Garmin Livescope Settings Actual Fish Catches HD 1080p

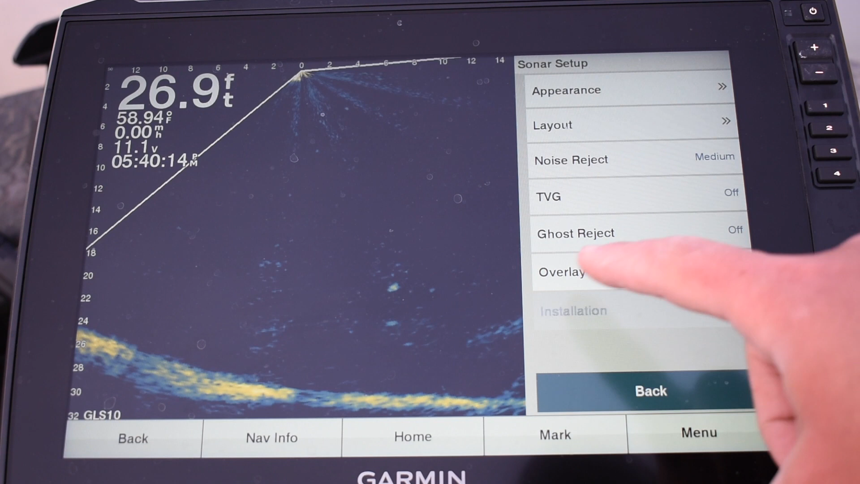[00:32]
On screen: depth 26.9 ft, water 58.94°F
I can go to menu, sonar setup, installation, and restore sonar defaults.
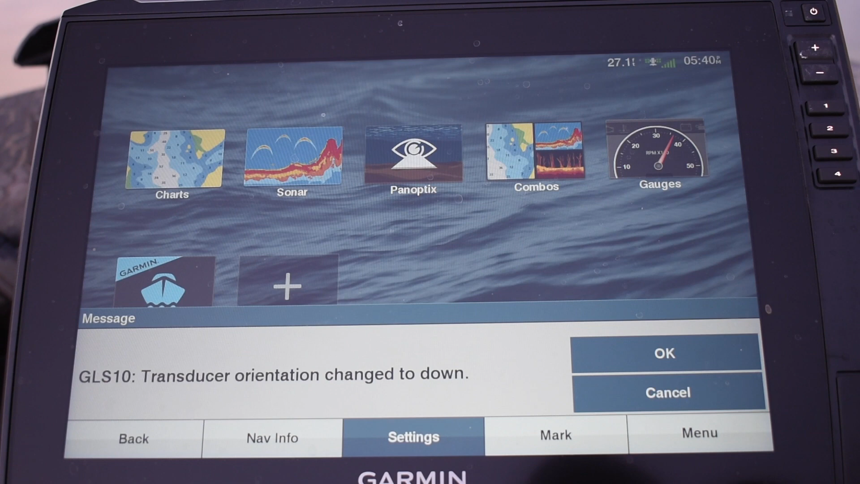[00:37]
Yep. Go to right here and it's gonna switch, it'll switch in just a second to forward view.
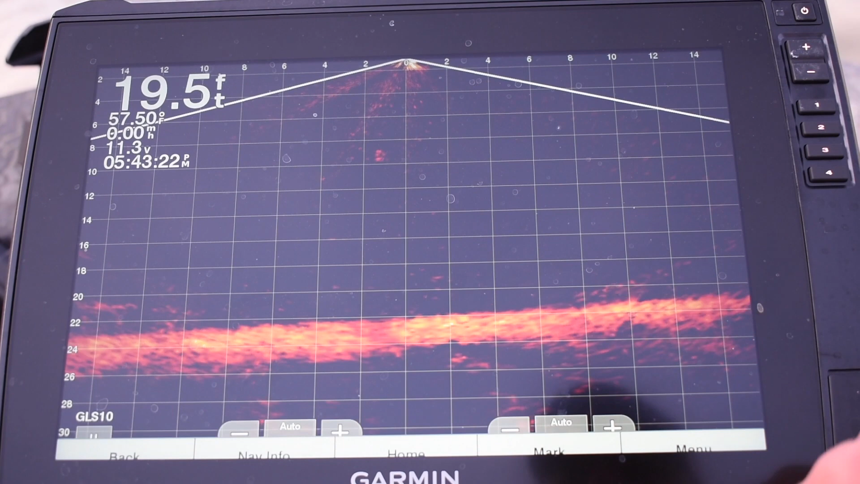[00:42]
On screen: depth 19.5 ft
Go to menu,
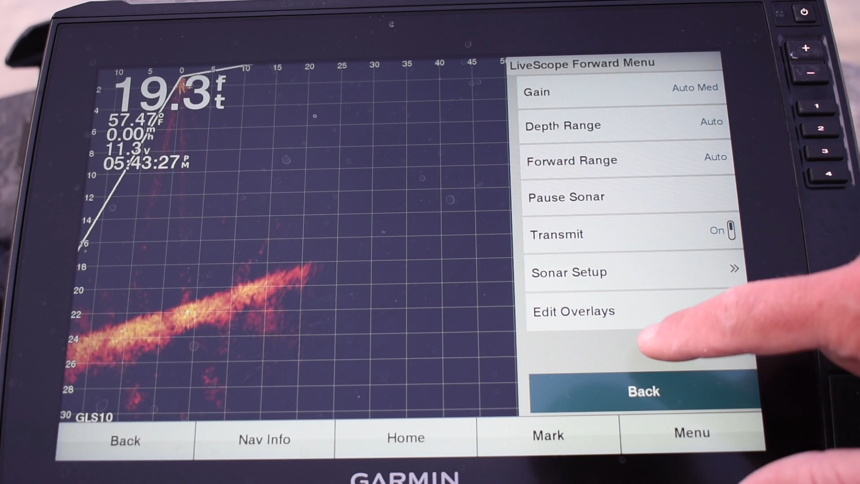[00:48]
On screen: depth 19.3 ft
edit, not edit, overlay sonar setup, appearance, color scheme.
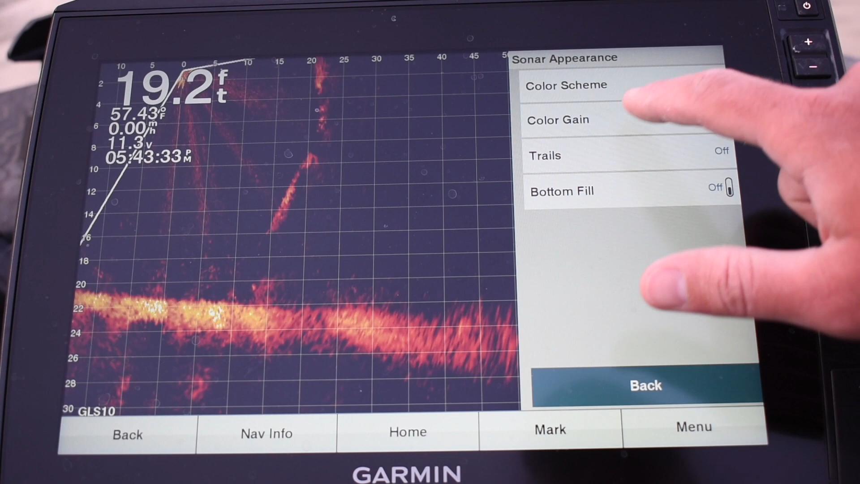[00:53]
On screen: depth 19.2 ft
You can do rusted steel, lava, Caribbean, that's what I'm using now.
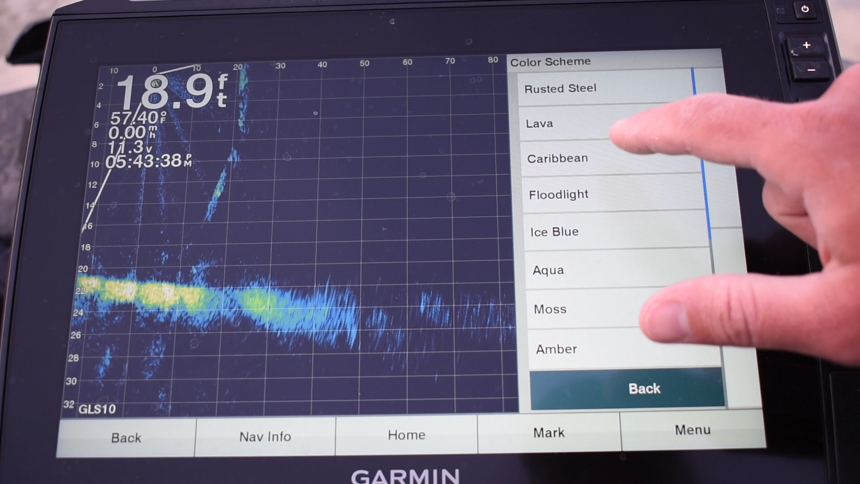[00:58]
On screen: depth 18.9 ft
No, I'm using floodlight, I think. Caribbean's that blue one.
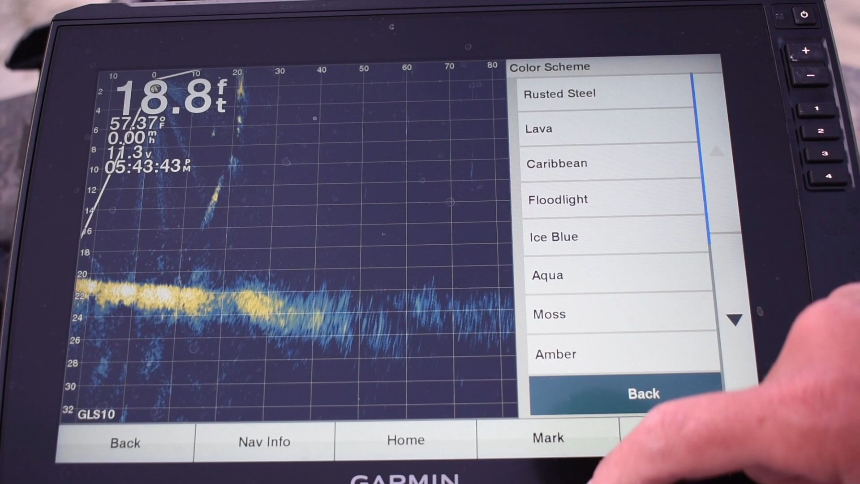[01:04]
On screen: depth 18.8 ft
I like this floodlight green one. Blue ice, aqua, moss is a greener color, and then you get back into your normal colors. But I have become a fan of floodlight.
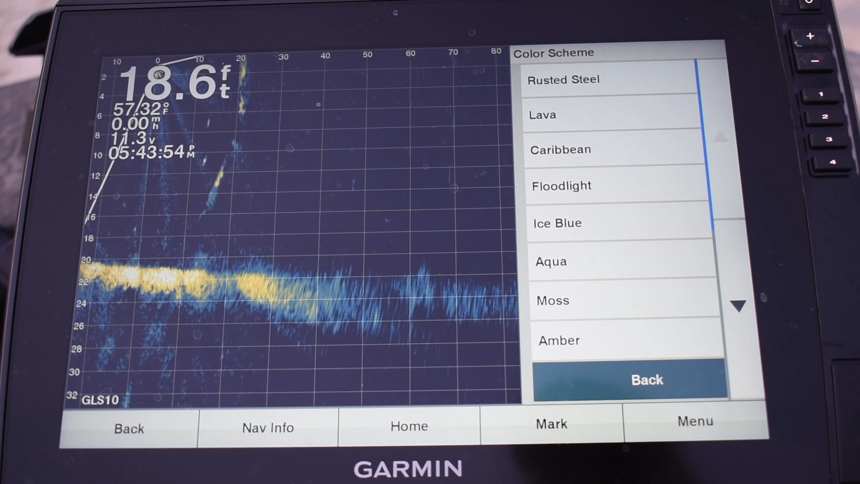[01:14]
On screen: depth 18.6 ft
So go back.
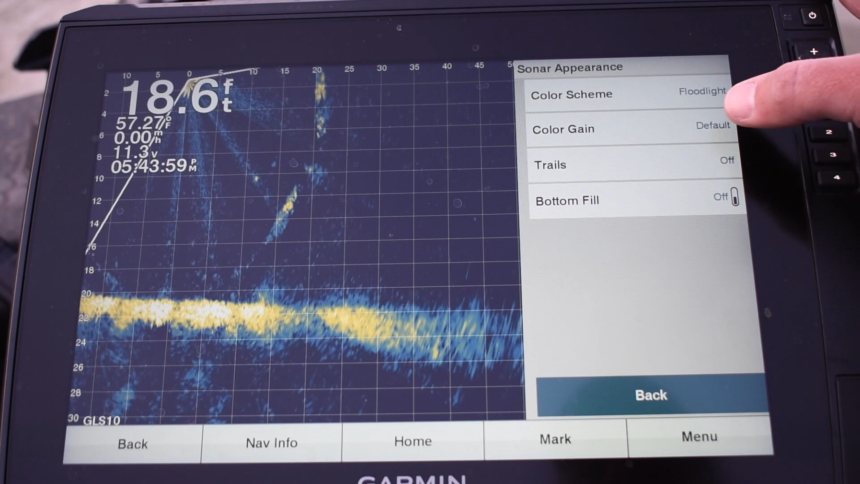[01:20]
On screen: depth 18.6 ft
I just leave my color gain at default, trails off, bottom fill off, and then grid overlay. I don't like the grid. Scroll history, I leave that off. On screen controls, I leave them on, but if you want to take them off, you could.
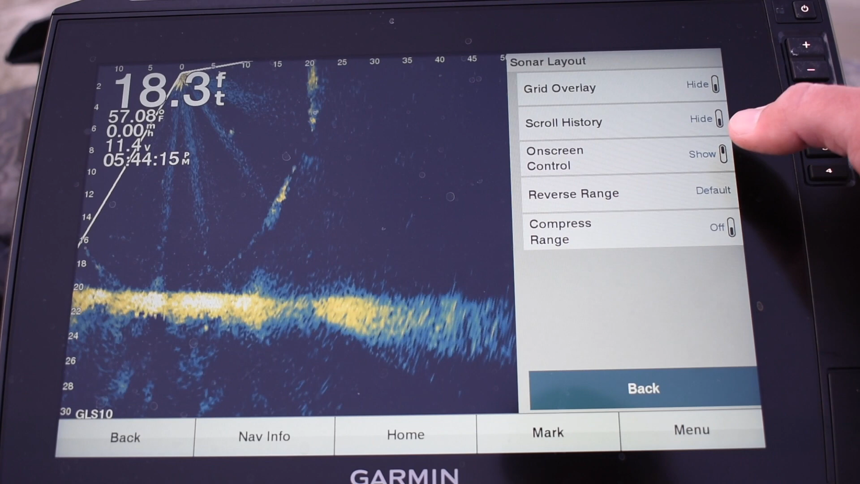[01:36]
On screen: depth 18.3 ft, water 57.08°F
So I leave them showing, but if you hide them, then when this bottom screen goes down, see, all this here is clear. If that's something you want to see, you can do that. But I'm going to go to menu and go to edit overlay, back, go to sonar setup, appearance, or overlay data,
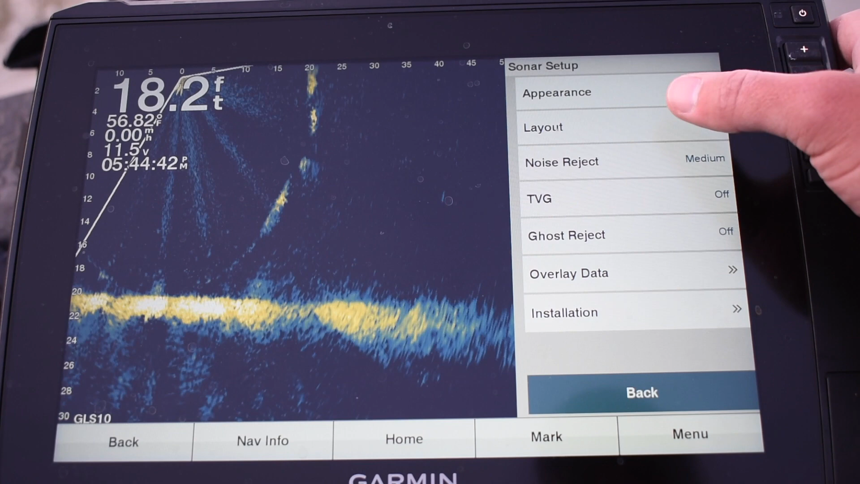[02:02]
On screen: depth 18.2 ft, speed 0.00 mph
layout, there we go. And I'm gonna leave my on-screen controls on, compass range, there you go.
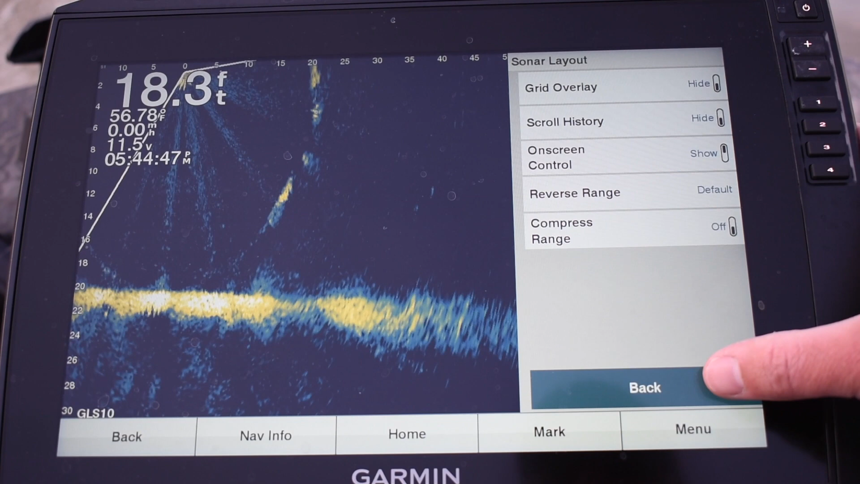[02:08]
On screen: depth 18.3 ft, water 56.78°F
And just like, yeah.
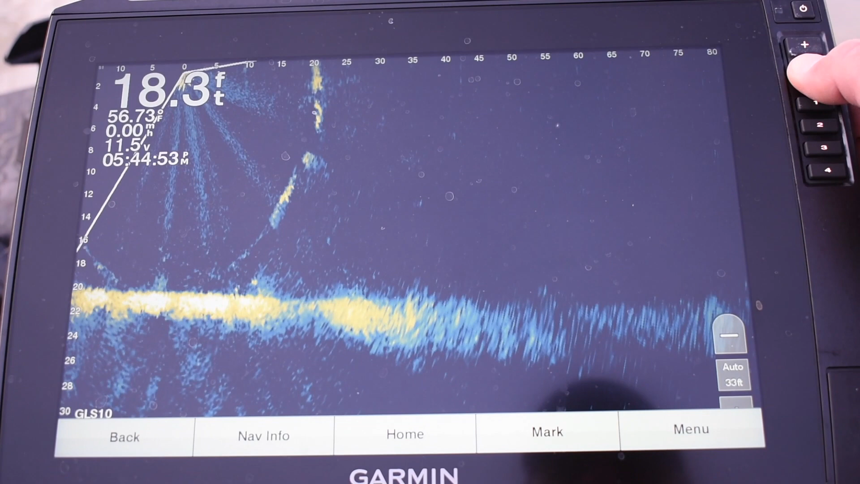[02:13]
On screen: depth 18.3 ft
And then I'll just zoom her back down here to 30 and bring her right up. And now she's ready to rock. I think that's as good of a picture as you need. There's a ghost tree. Don't worry about it.
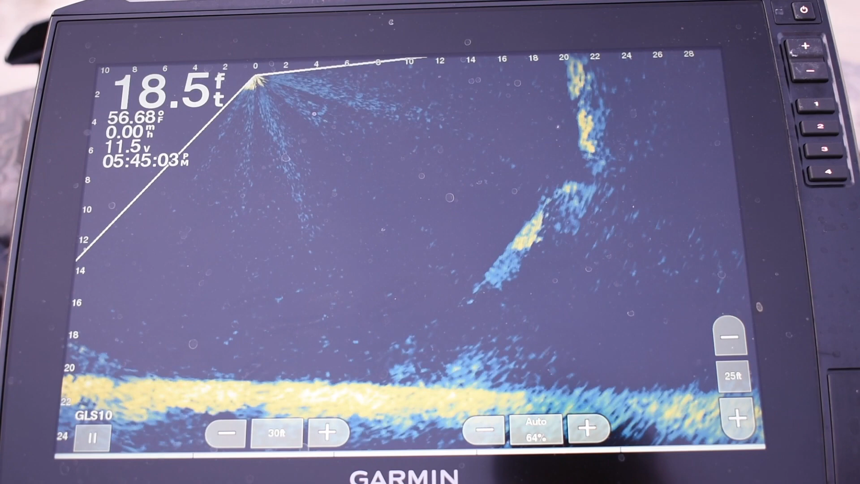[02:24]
On screen: depth 18.5 ft
Be all right. You know when the fish go into it. You know when they go out of it. You don't want to miss singing your jig. So then, that's how you do that.